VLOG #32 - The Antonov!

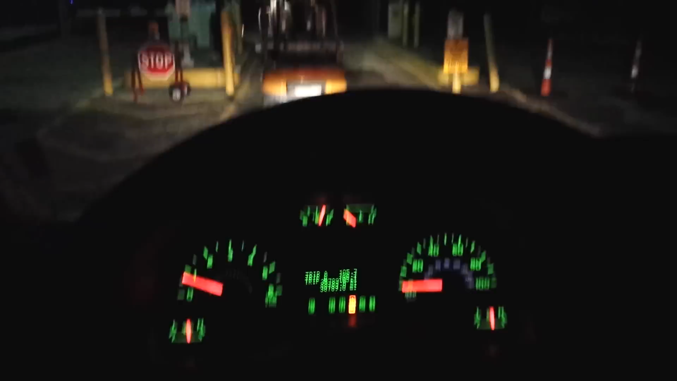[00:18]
I think this is one of the newer 2014 River Econoline vans. We're heading over to the Boeing ramp,
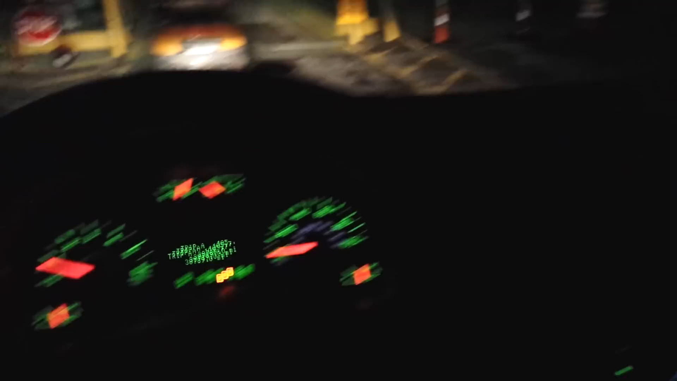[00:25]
where the Antonov 124 big Russian jet is going to be coming in. So this is just the beginning of the vlog,
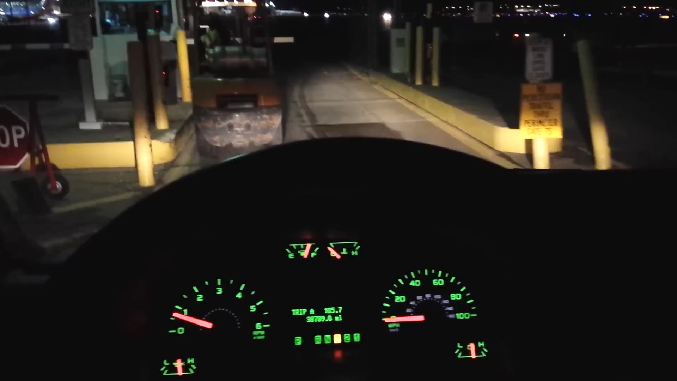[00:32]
so I will hit you guys back whenever we get on the other side. All right, that truck right there is our escort. He's going to take us across the way,
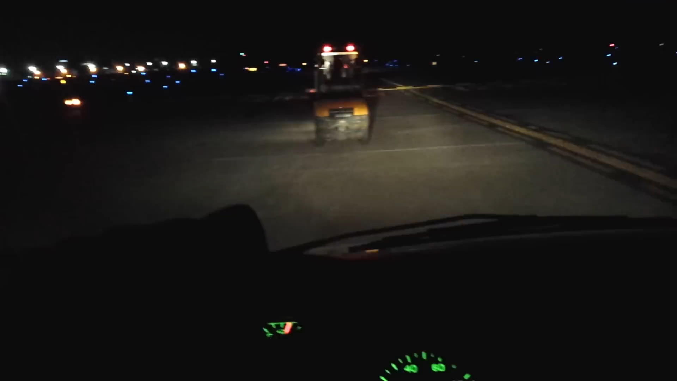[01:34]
And we're gonna cross over the runway because we're heading over by Boeing.
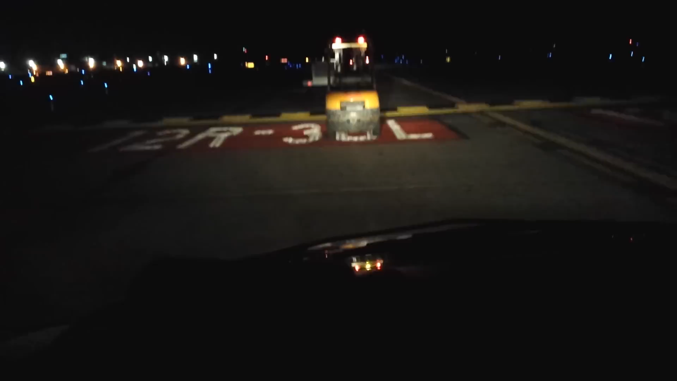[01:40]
So as you can see, 12 right, 30 left.
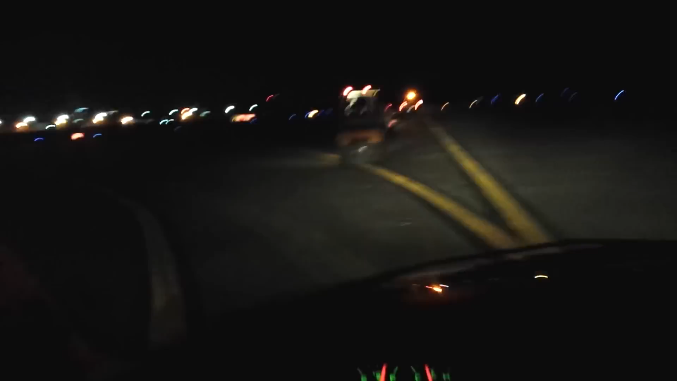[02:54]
And here's a high-speed turnoff there with the green lights. I don't know if you can see those. Kind of there. No, I don't think you can see them.
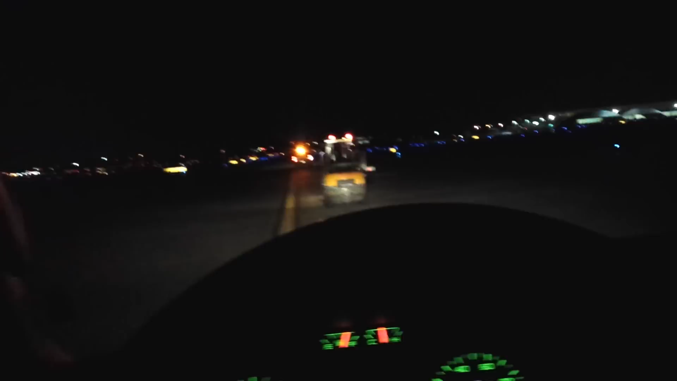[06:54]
Probably in the 80s, late 80s, whenever the F-15s use it all the time when we had that wing, that squadron, but we don't have them anymore. They're gone, unfortunately. So now we're starting to get closer down here where we're supposed to be going, so that's really cool. Yeah. Basically following these guys. I tell you what, when the Russian plane comes in, we're just kind of... we're kind of babysitting the plane and all that.
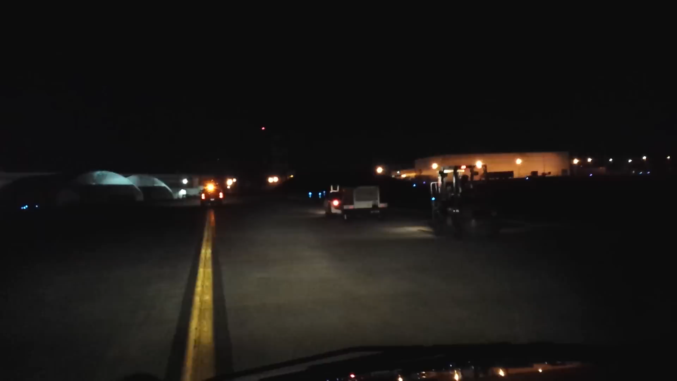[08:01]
It's a firehouse that's built into the side of a hill. So it's pretty cool. That's a Sabreliner ramp. And these are the big hangars up here where the F-18s park. Trying to think of where we're gonna go. I think we're gonna go up here by Sabreliner. Could be somewhere else. I think they're gonna park. This is taxiway Foxtrot 6, and I think this is where they're gonna do it at.